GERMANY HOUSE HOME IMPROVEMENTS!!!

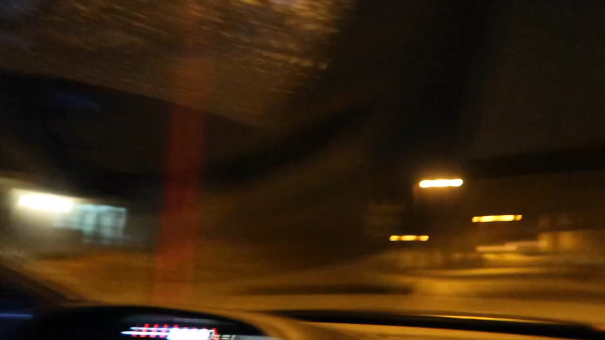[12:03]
So we just backed up the road. And he just hopped the fence.